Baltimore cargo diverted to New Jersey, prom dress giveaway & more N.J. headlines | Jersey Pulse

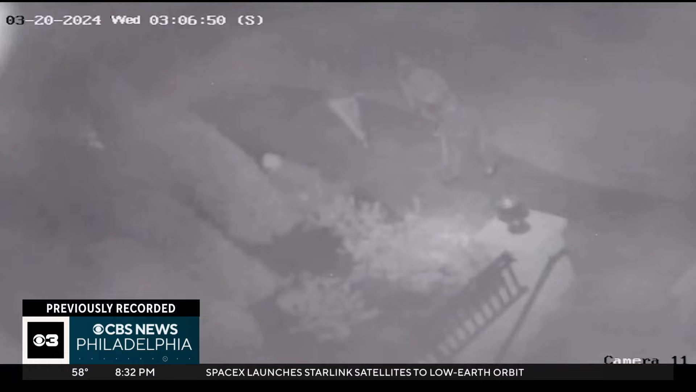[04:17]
Home surveillance video captures the moments when Harrison Township Police say a group of thieves broke into Dr. Scott Hollander's house early last Wednesday.
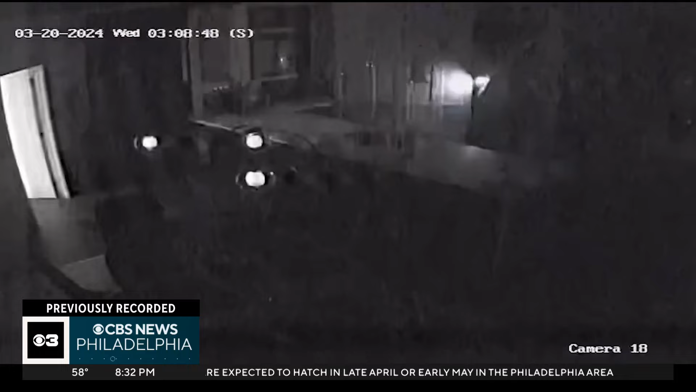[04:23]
He says his wife, who's nine months pregnant, heard the group rummage through their house and jolted him awake. I said, you know, there's some people in the house. You know, I was startled. I told her, call 911, and I tried to grab some.
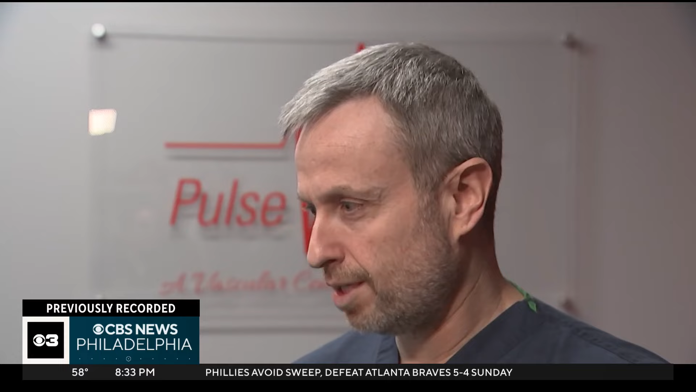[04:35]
Something to defend myself. Police say the thieves grabbed Dr.
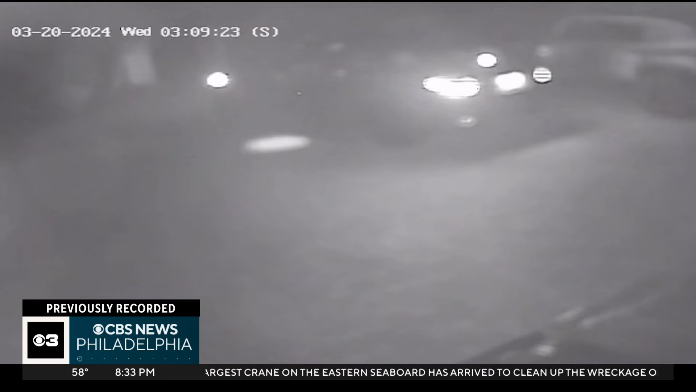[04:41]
Hollander's wallet and car keys, driving off with his 2021 Range Rover Sport. The Hollander's say the experience left them traumatized. She didn't go to sleep until about 3.30, 4 o'clock in the morning the day after, just waiting for that time to pass in her mind.